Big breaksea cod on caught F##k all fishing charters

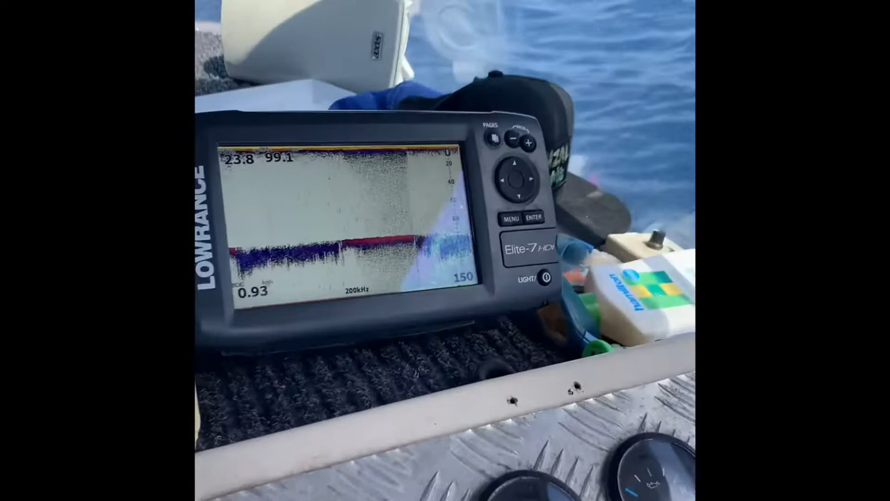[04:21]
Got the two shittest sounders you could possibly fucking get. This one's actually not too bad.
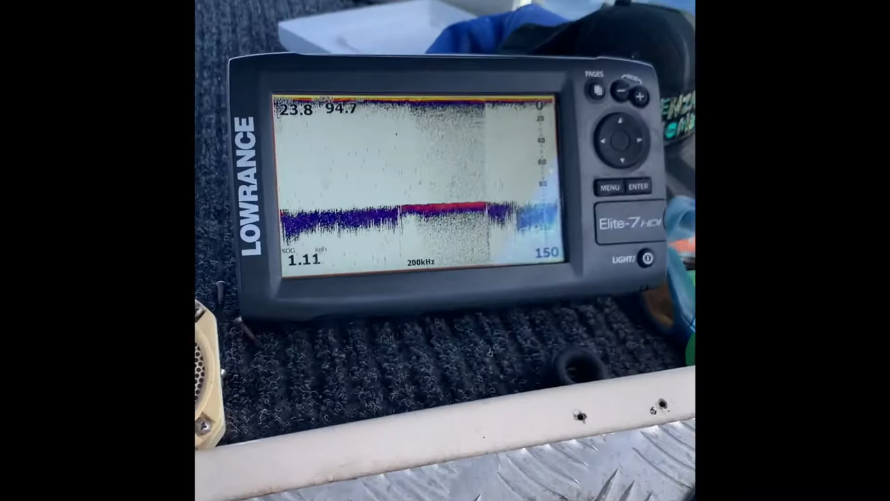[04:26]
It's good for navigation, but it's got a shit transducer.
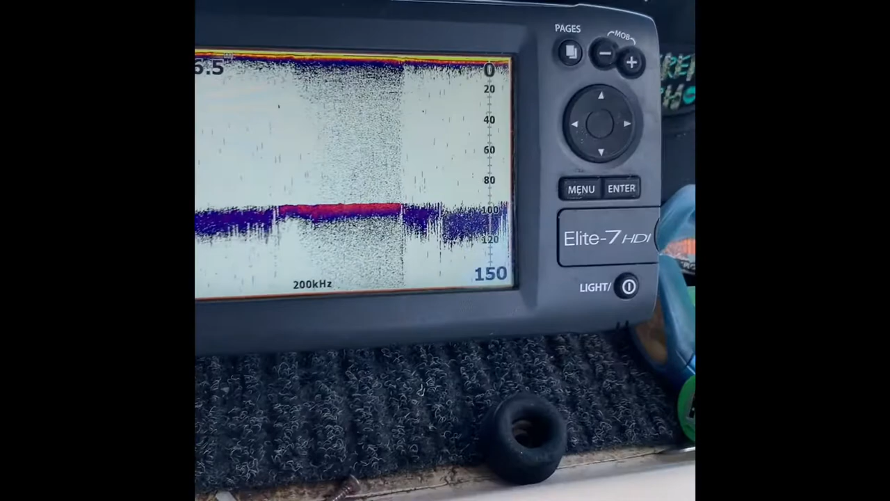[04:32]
I think only just picking up 100 meters, and that old fucking 1960s fucking thing.